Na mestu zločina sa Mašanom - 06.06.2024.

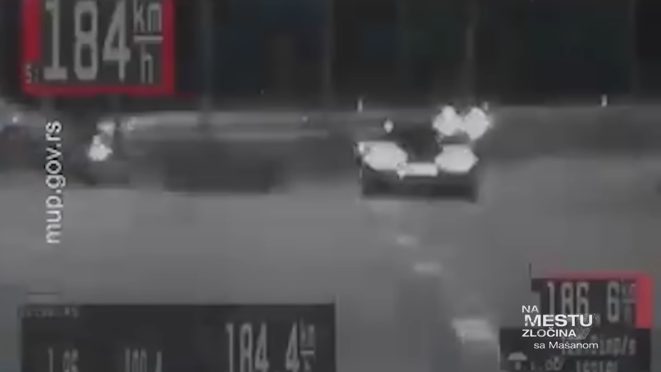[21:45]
Samo nekoliko sati kasnije u surčinu je zaustavljen još jedan vozač, koji je prekoračio dozvoljenu brzinu za preko 120 km na čas.
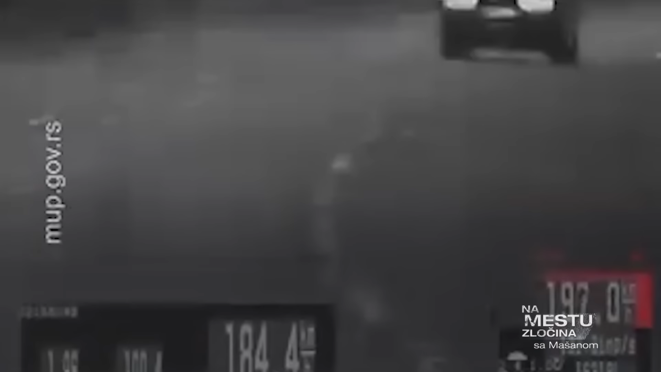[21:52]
Alkotestiranjem je utruđeno da je i ovaj muškarac vozio pod dejstvom alkohola, samo u ovom slučaju u teško alkoholisanom stanju.